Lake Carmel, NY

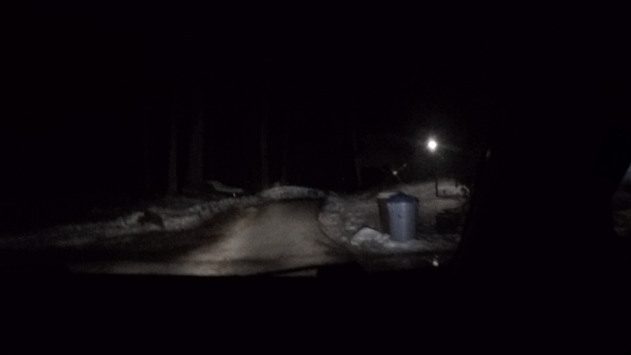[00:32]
Left. That's the way we just came from? Yeah, we do, because that's a dead end over there. We got this dead end?
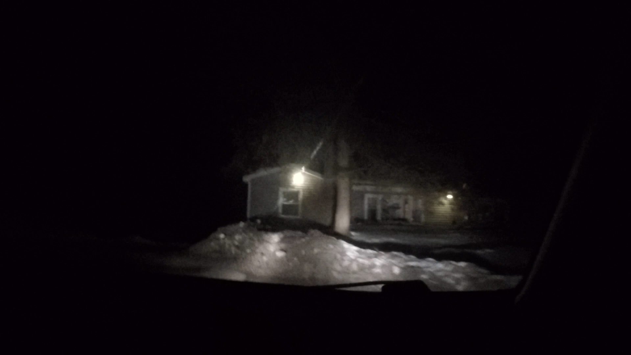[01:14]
It's 600 feet. Turn left. Turn left right here. Okay. Mm-hmm.
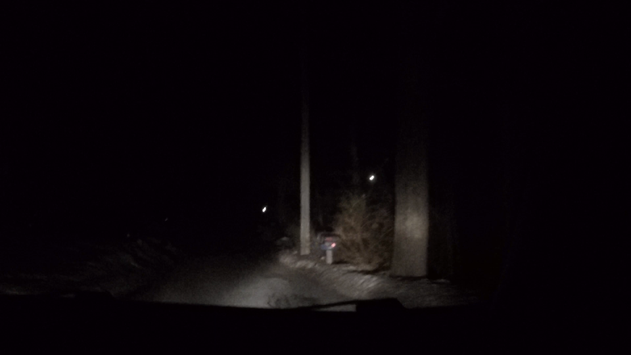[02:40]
Take the next left onto Palmer Trail.
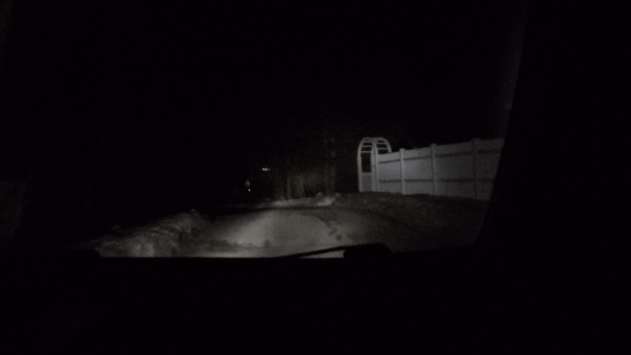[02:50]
Left. Hmm. I don't know what you're doing at night. You're fucked up. Oh, yeah. Turn right to stay on Palmer Trail. Most people get lost out here instantly. Right. Mm-hmm. Yes. The streets are so weird out here. You just never know. The streets come out of anywhere.
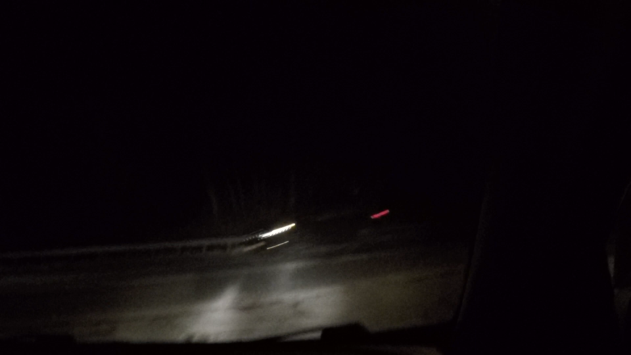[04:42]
Now we're back to the main road. Continue on New York 52 West for one and a half miles. Oh, it's about to get cold out here soon. Get to the lake. Mm-hmm.